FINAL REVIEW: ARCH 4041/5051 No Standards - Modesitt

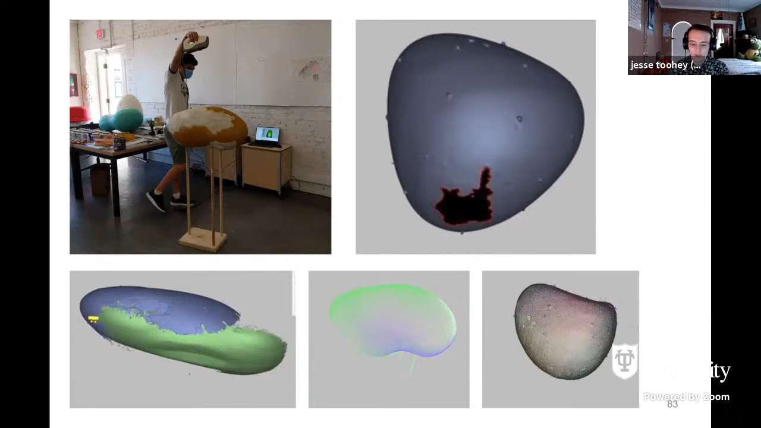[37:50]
uh, photogrammetric, uh, 3d scanning. Um, so we then had took it to more mechanical and, uh, measurement based validation by checking,
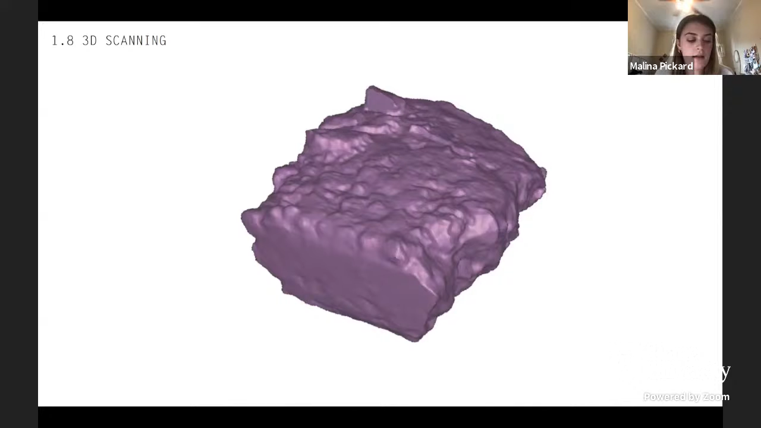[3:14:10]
can then be converted into mesh for digital modeling despite the scans having general success in terms of efficiency and general accuracy there are still